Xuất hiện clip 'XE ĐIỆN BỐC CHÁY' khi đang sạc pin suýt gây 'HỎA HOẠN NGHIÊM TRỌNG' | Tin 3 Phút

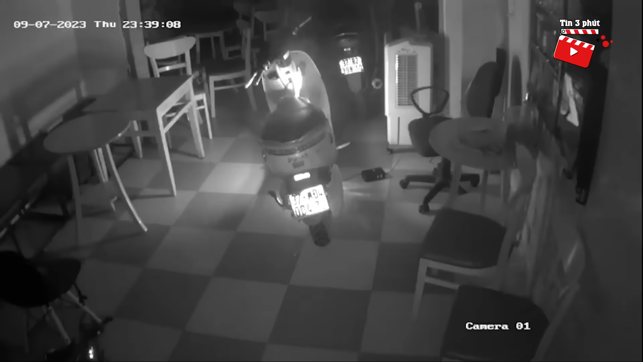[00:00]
Xuất hiện clip xe điện bốc cháy khi đen sạc pin suýt gây hỏa hoạn nghiêm trọng Sự việc xảy ra vào nửa khuya tại một ngôi nhà được camera giám sát ghi lại Theo đó một chiếc xe máy điện đang được cắm sạc thì bất ngờ khói đen bốc ra Sau đó là một ngọn lửa bùng lên mạnh mẽ Theo gia chủ chia sẻ lúc đó cả nhà đang ngủ Tôi nhìn qua cửa sổ thấy ánh sáng màu vàng
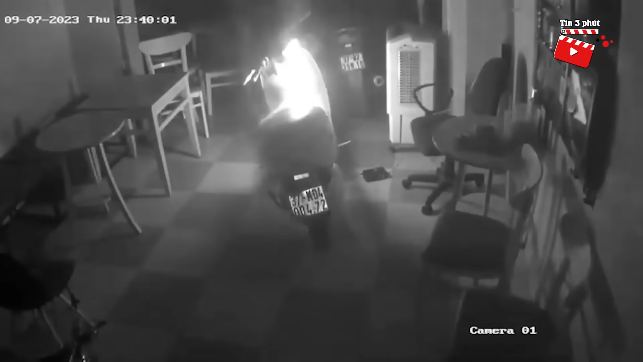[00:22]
không nghĩ là cháy xe máy điện Khi tôi ra kiểm tra thì phần cắm dây sạc với chiếc xe đã cháy